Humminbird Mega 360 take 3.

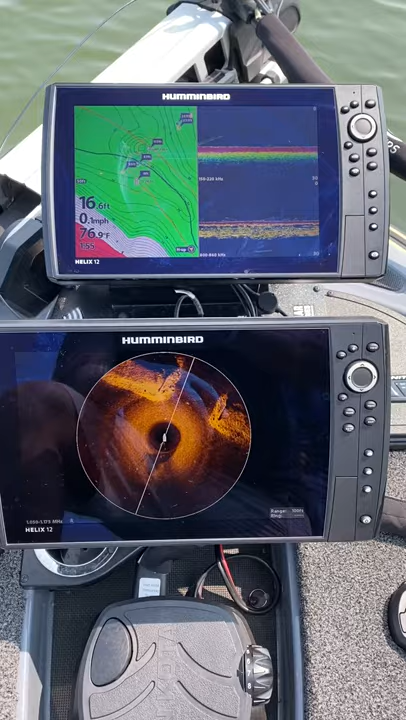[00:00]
On screen: depth 16.6 ft, water 76.9°F
hey guys rick fish back here again had a did a video last week and a guy was asking me how does it read in deeper water i did a video in eight foot of water well here's
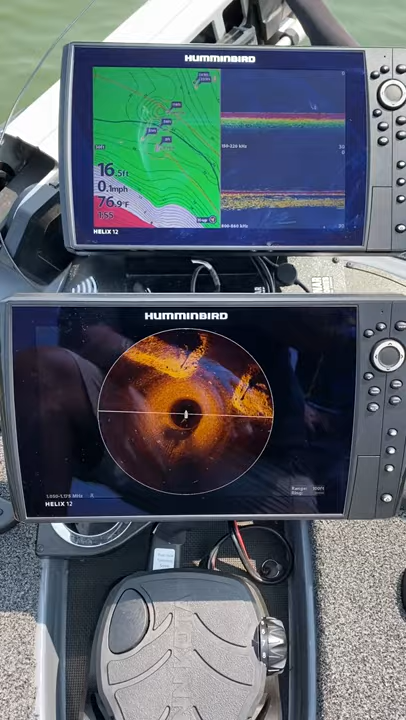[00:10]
twice as deep 16 foot of water on my mega 360. it's a blowed out bridge you can see where the supports used to be that went across the channel here
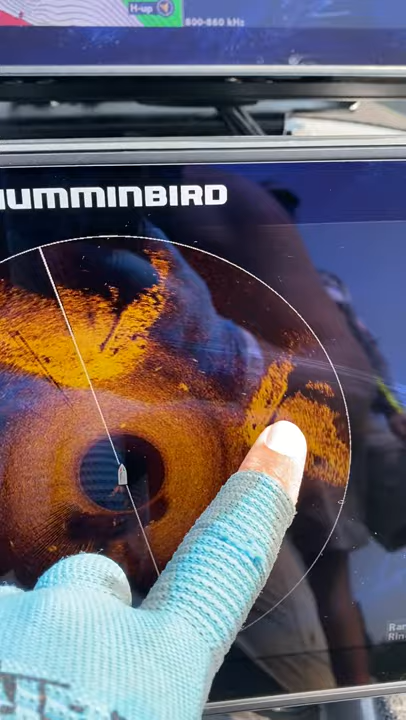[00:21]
that's where the end of the bridge was here and here and the the range is at 100 sitting
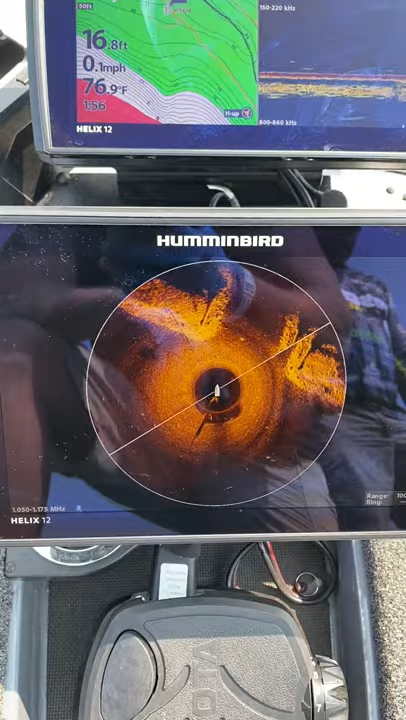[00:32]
On screen: depth 16.8 ft, water 76.9°F, speed 0.1 mph
in 17 foot of water pretty clean